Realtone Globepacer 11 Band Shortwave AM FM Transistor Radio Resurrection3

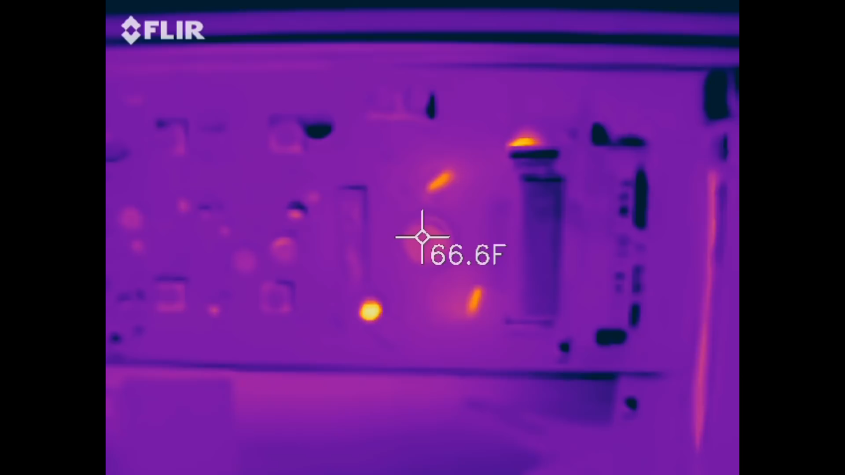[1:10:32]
On screen: spot 66.6°F
ohm resistor to a 220, because you're looking at, that's one transistor, this is the other transistor, the output transistors, and this is the trim pot, the bias trim pot. Well, the bias trim pot was getting up to 100
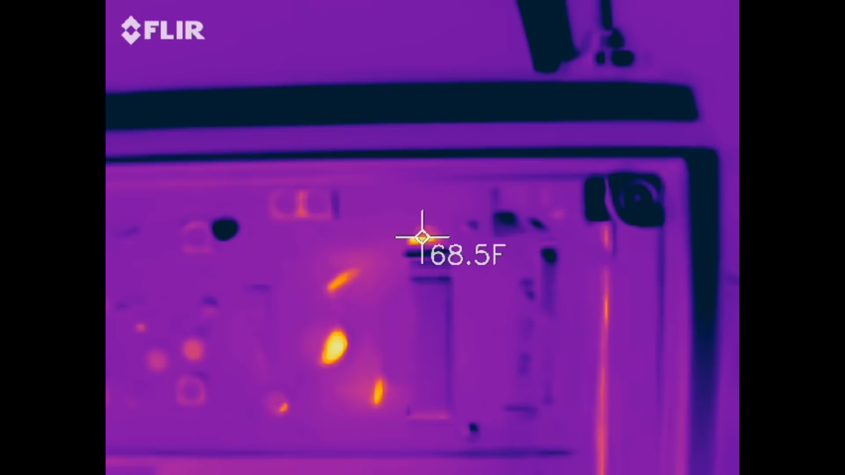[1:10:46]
On screen: spot 68.5°F
degrees because I was having to turn it down so low that the resistor in series with it,
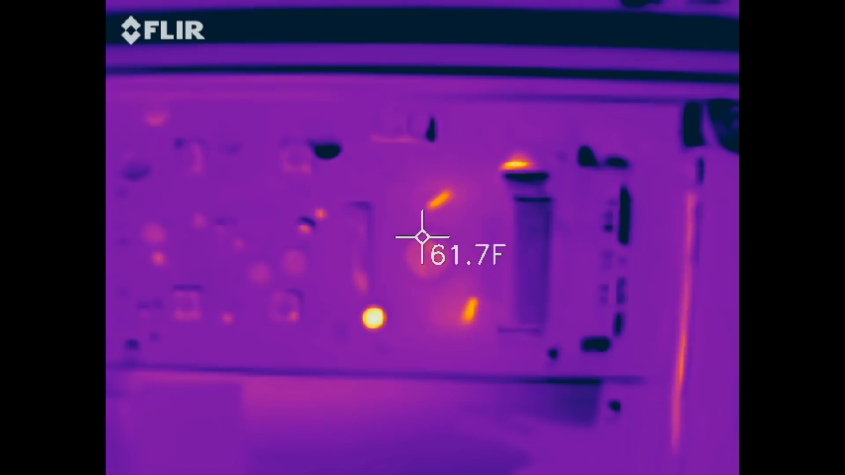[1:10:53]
On screen: spot 61.7°F
the divider, was 100 ohms. So I went up to 220 there.
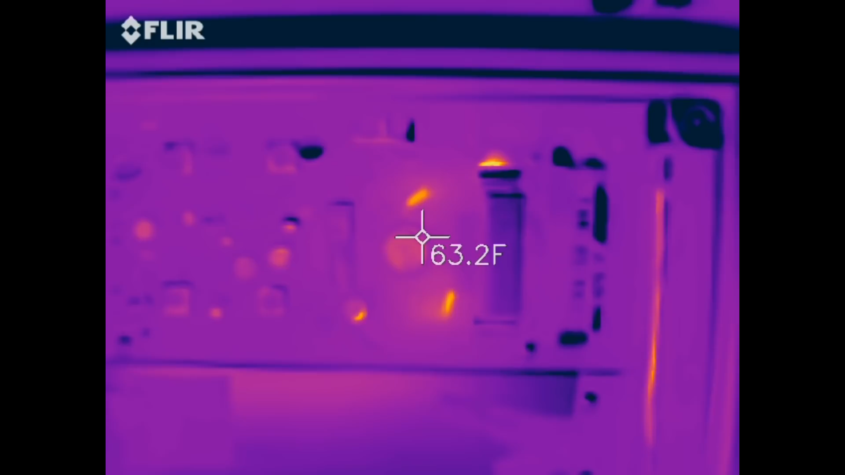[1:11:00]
On screen: spot 63.2°F
That brought my current down about another 4 milliamps. So, and it brought the temperature of this thing down quite a bit. But you can see both of the output transistors are about the same temperature.
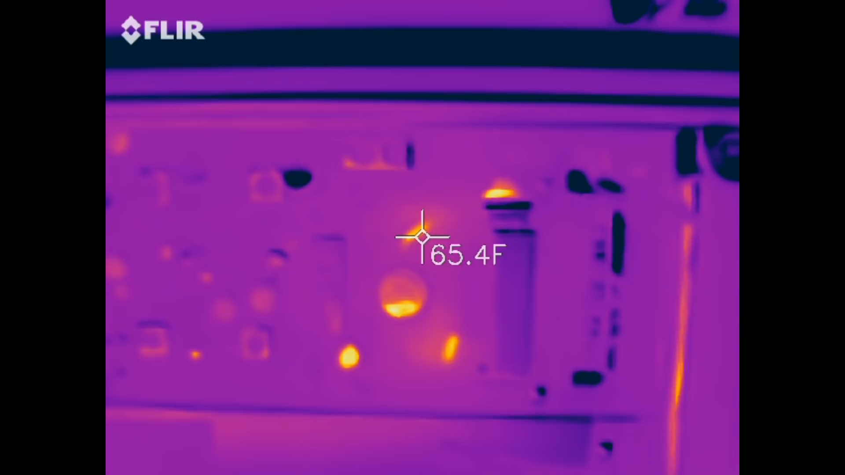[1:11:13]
On screen: spot 65.4°F
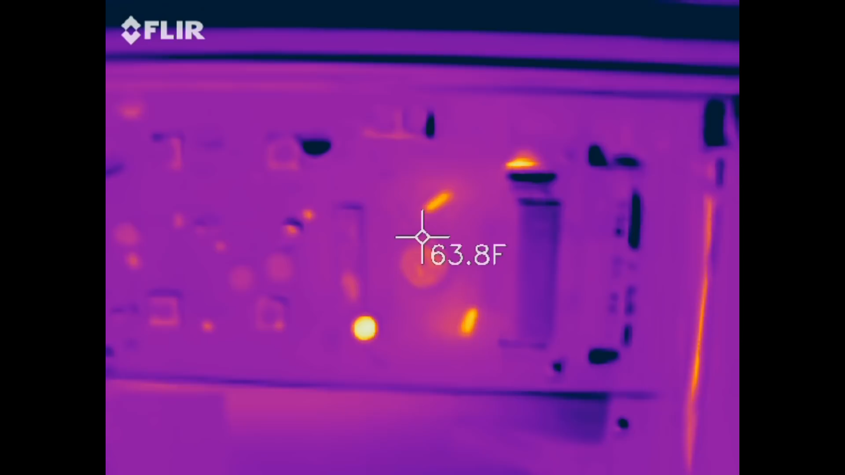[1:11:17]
On screen: spot 63.8°F
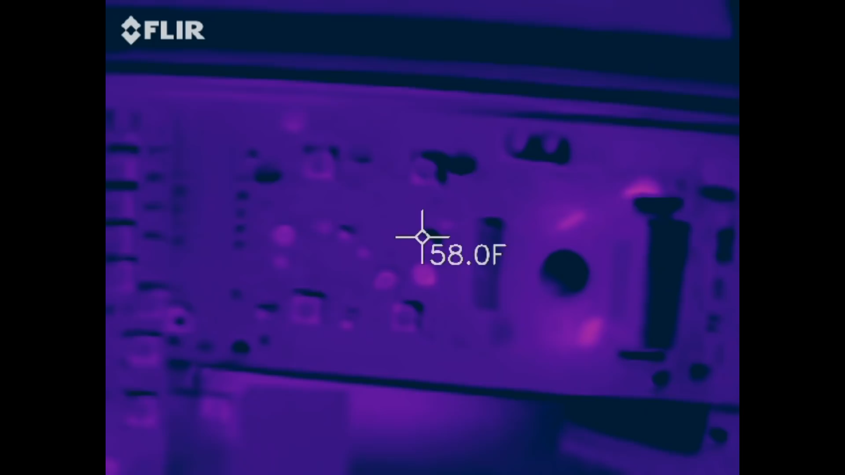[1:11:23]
On screen: spot 58.0°F
You can see the two output transistors and the pot are the hottest things here.
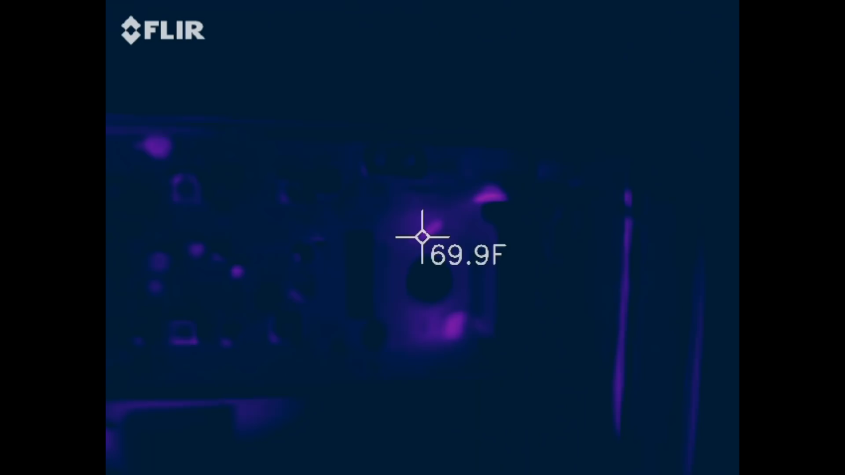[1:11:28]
On screen: spot 69.9°F
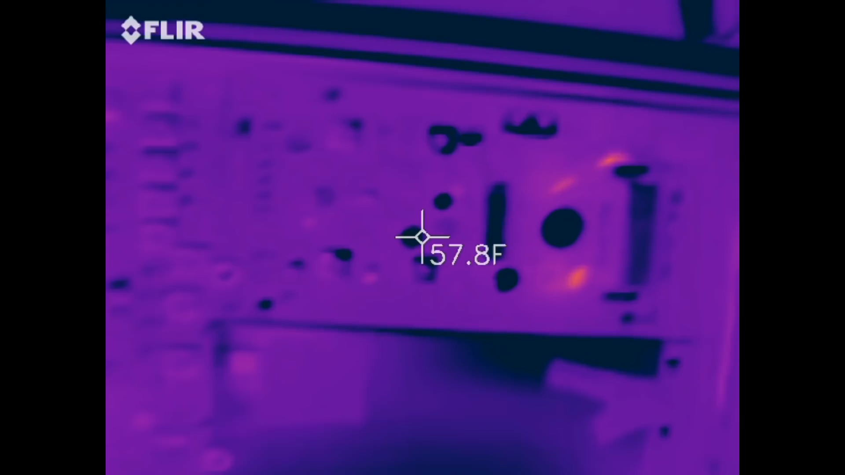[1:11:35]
On screen: spot 57.8°F
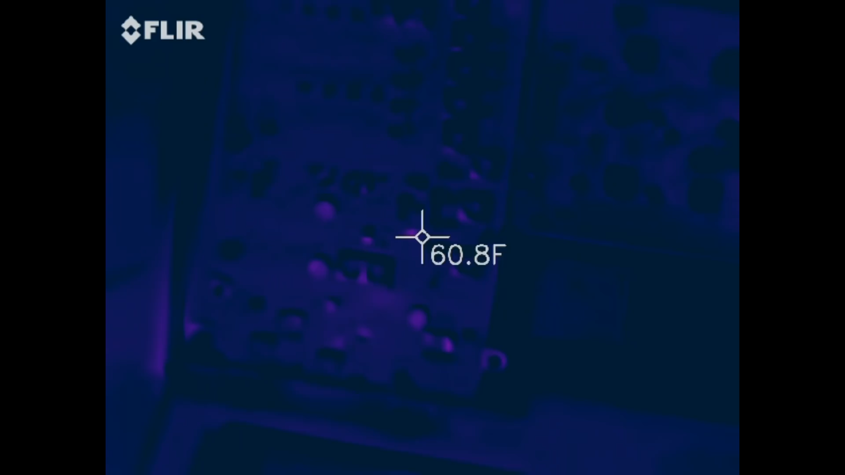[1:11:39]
On screen: spot 60.8°F
There's a little heat right there, isn't there? Or is that a reflection? That might be a reflection.
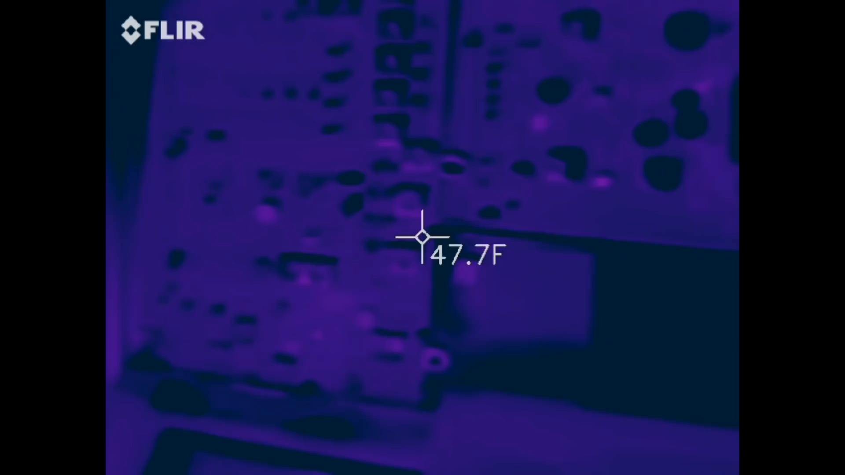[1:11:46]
On screen: spot 47.7°F
Anyway, I think we're pretty good here. It could be better, but I've got it about as good as I can.